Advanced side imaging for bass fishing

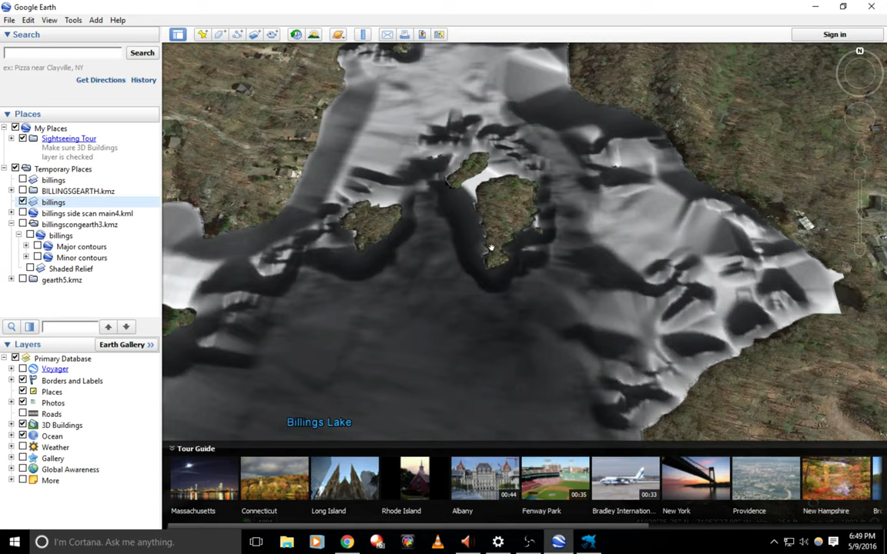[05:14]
So, you know, I have a printed out copy of this on my boat and I take it and I can look at these. I can look at the island. I can see where the depth is, where the shallowness is, and I can apply that to my fishing.
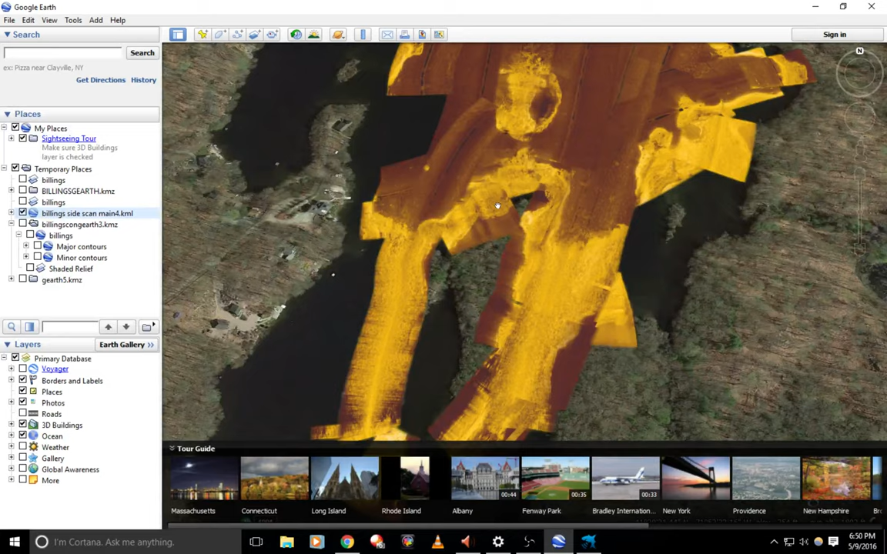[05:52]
So, not only the side scan allow me to identify structure as I'm going, but I can record that data. If you have a unit that is side scan capable, it can probably record. Do not buy one that does not come with an SD card because you never know what you're going to do in the future. These things last quite a while and the technology is not like, it's not changing every other day.
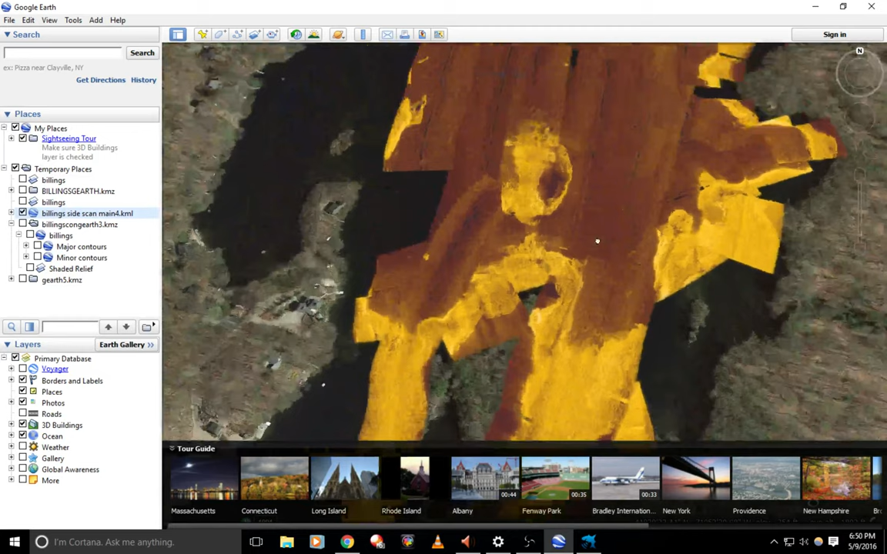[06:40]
So, taking this data and right now we're looking underneath the water. So, like I said earlier, the creek channel runs through here, the main feed. Let's go ahead and zoom in a bit.
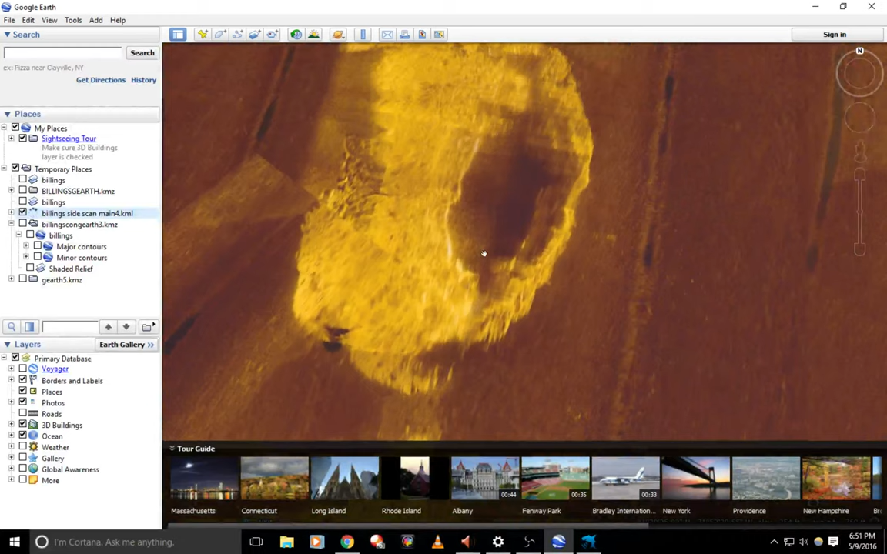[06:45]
Here is an island. Make the island reappear. See here? And let's look underneath the island. Boom. So, no data here. It's dark, but I can look underneath and I can see where the structure is. These bright, the brightness you see here is the structure, the rocks, the rock outcrops, the rock runs that are left underneath there that have been there for a while and the bass like to feed on them.
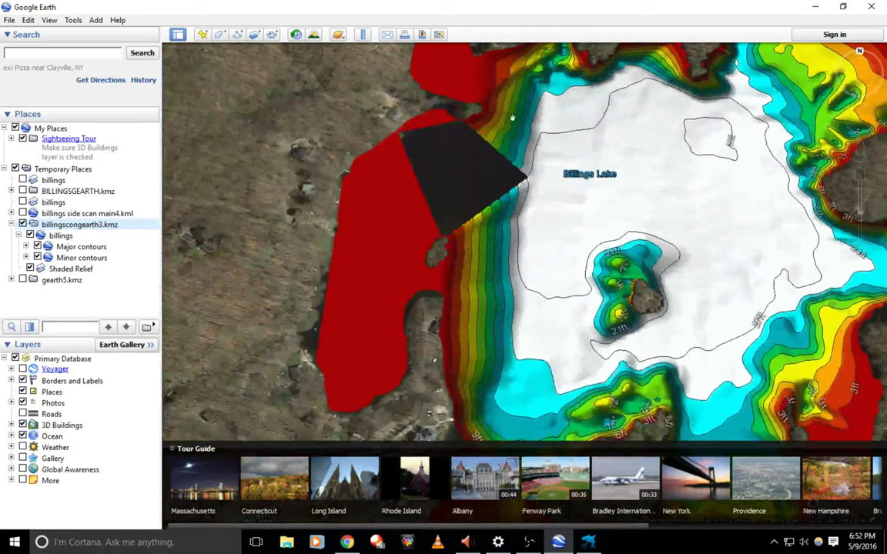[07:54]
I have some completed files and another USB, uh, card and I, I could not find it for the life of me. I could have made this lake much prettier, but you can see where I'm completely lacking data.
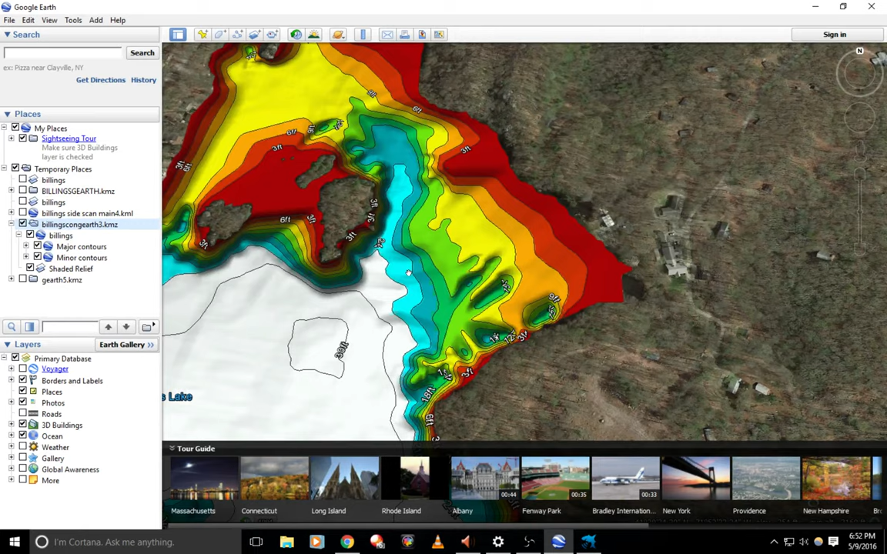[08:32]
a very nice map that you can upload into your unit. If your unit can, uh, record, it can probably take these hummingbirds, Lawrence. They can take these styles maps and, and as you're sitting on the boat, you can see your actual position, what you're doing and where you're at on these, uh, contour maps.
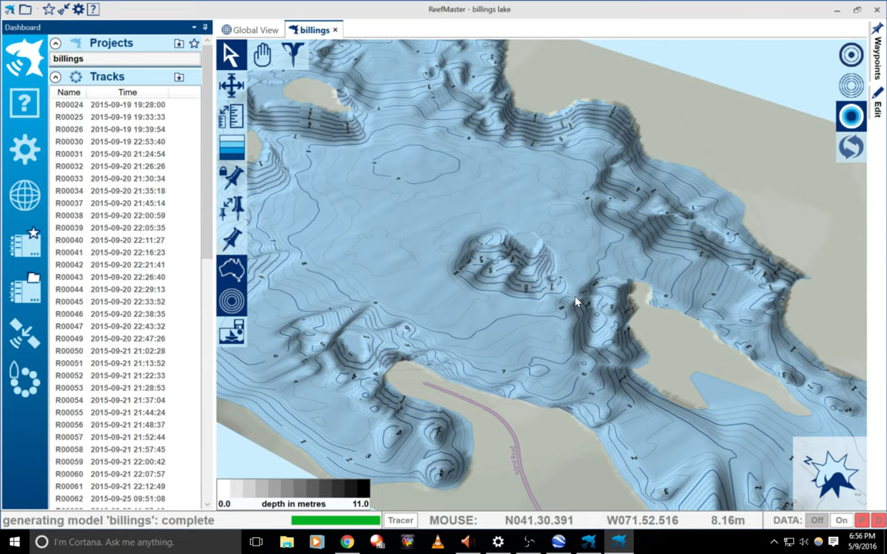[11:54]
Now me as a bass fisherman, I know that, well, they're going to be up here feeding along this ridgeline and there's deep water for them to run to deep. And it runs all the way down to 30 feet. Uh, don't let these numbers fool you.
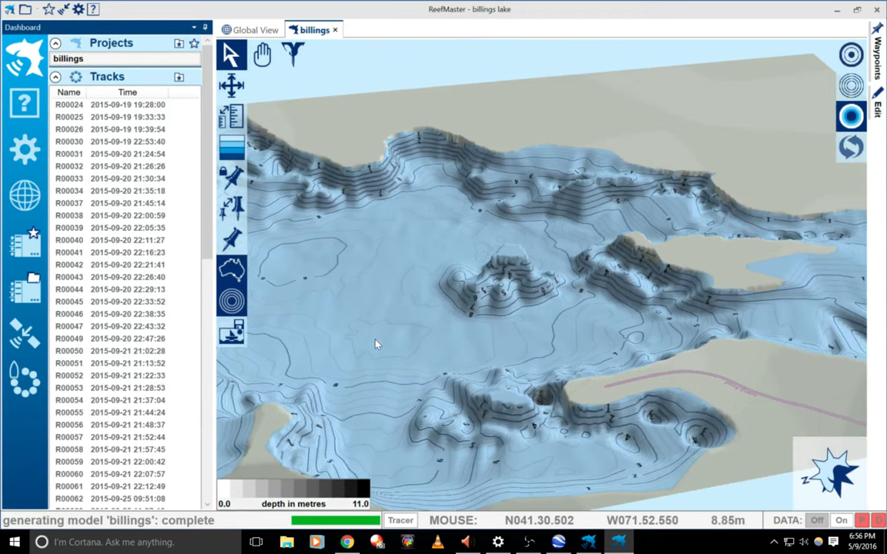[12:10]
The scale's a little off on this. This is, uh, eight would actually be 30 if I scaled it back down, but, uh, you can get a little crazy with it if you want and kind of
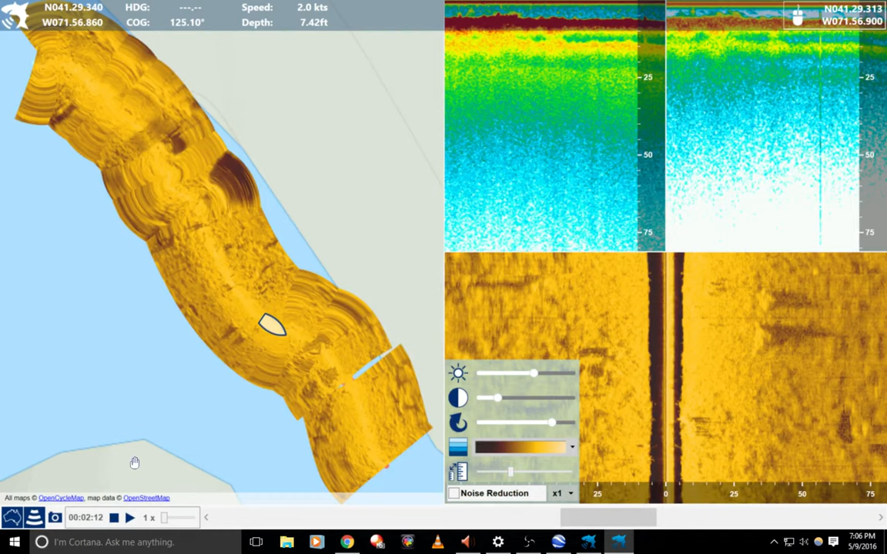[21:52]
On screen: depth 7.42 ft
I can identify two large rocks that are 35 feet away from my right side. And they may be structured where bass is hiding. And then I get back into the nastiness. Now let's take the same area and watch it with a much better water.
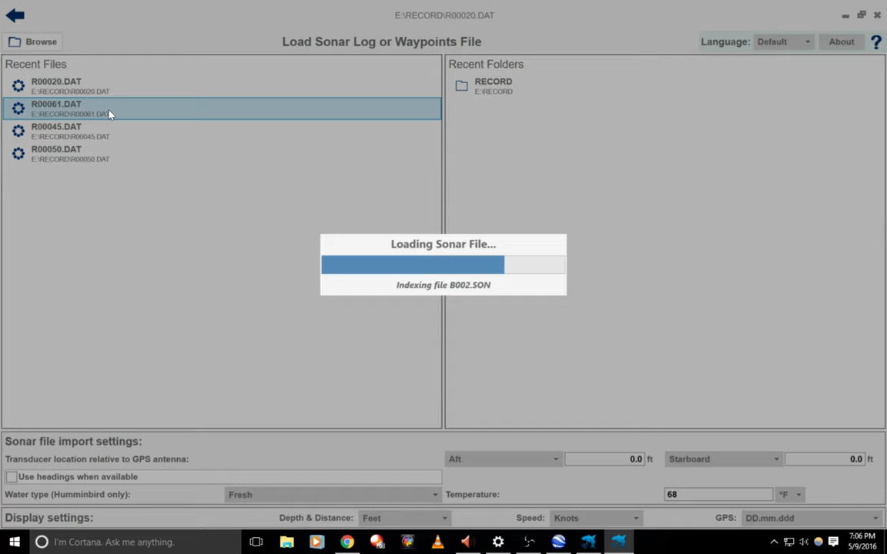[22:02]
What'd I tell you?
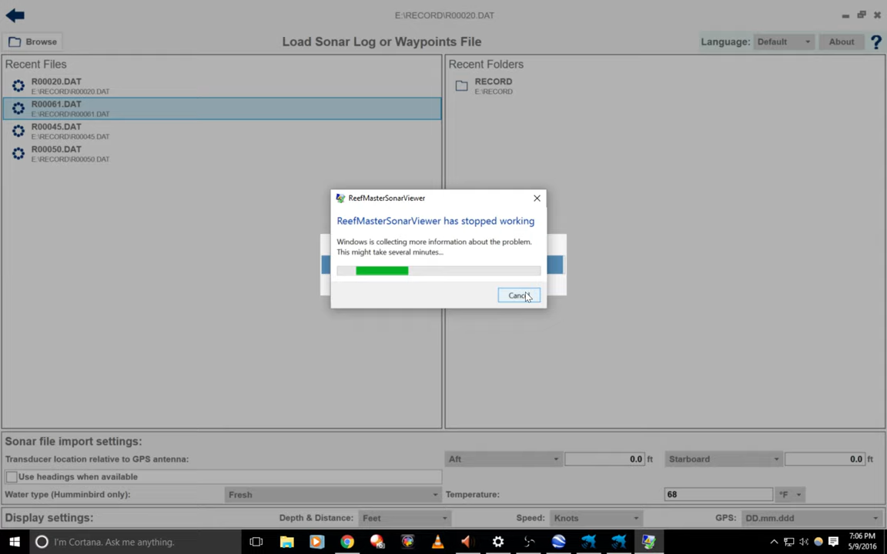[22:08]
I really like this program, but man, um, the other reef master one doesn't do that. Uh, anyways, same thing, straight line for the most part. And we'll watch this and see where we go.
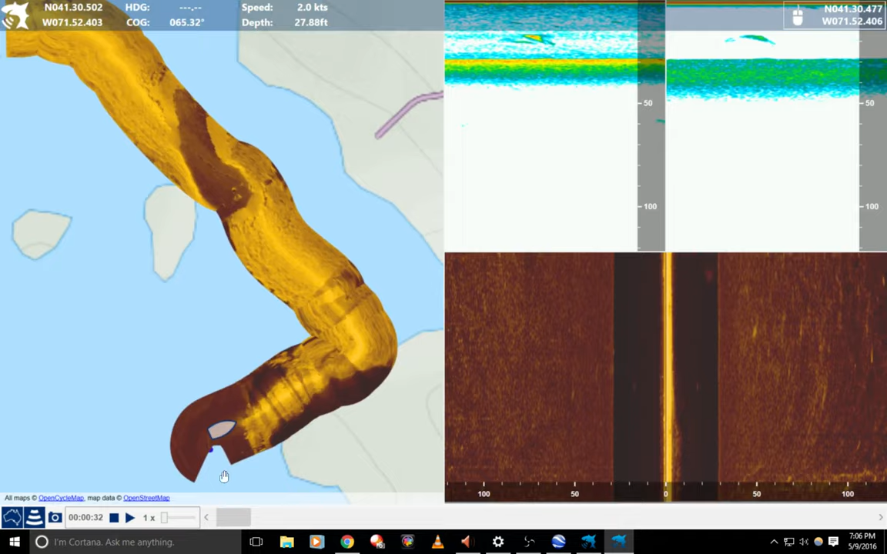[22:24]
On screen: depth 27.88 ft
So now I'm going the opposite direction. And we're coming up on one of the old Creek channels. And we're going to watch our water column get wider and we're going to see structure on the bottom as we approach it.
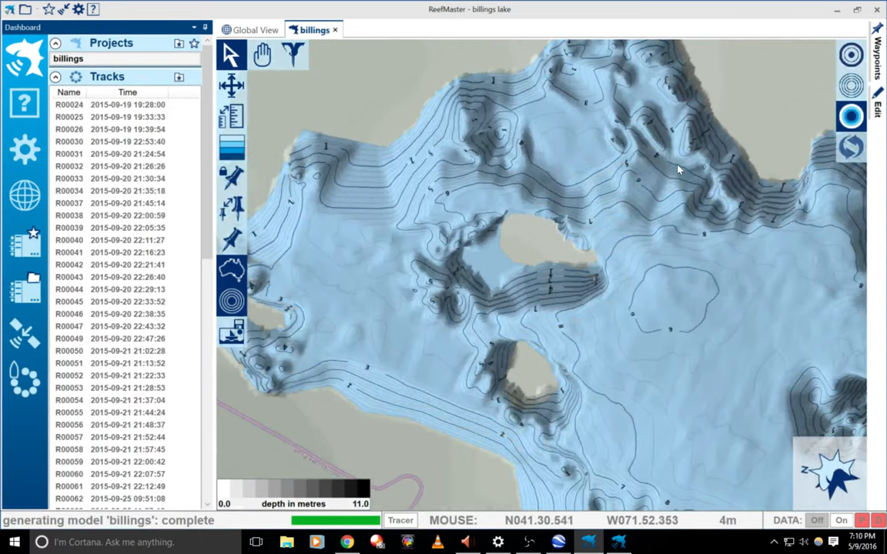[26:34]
See this island right here. That's the one we're talking about.
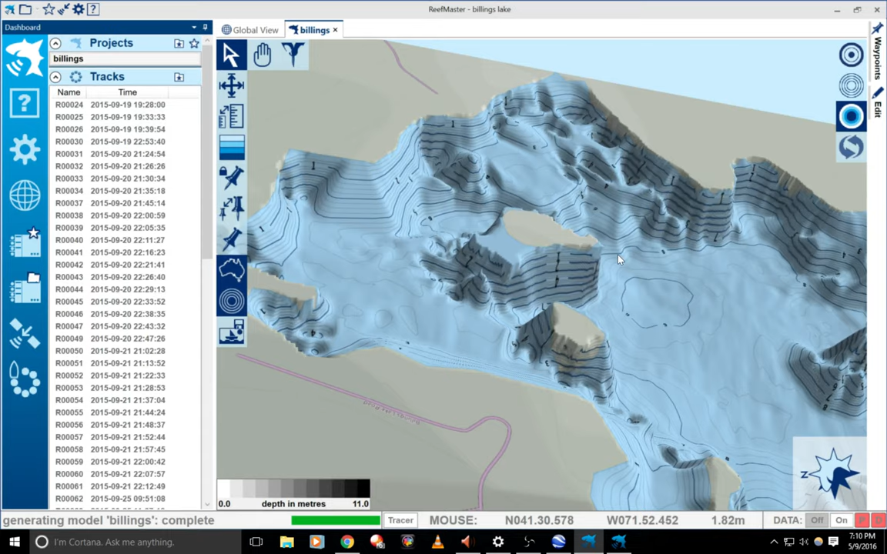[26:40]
So there's that drop off, right? As you see, my cursor going down. That's that drop off before we saw the rock. Here's that island that we're talking about on our left. And there's not really much going on over here.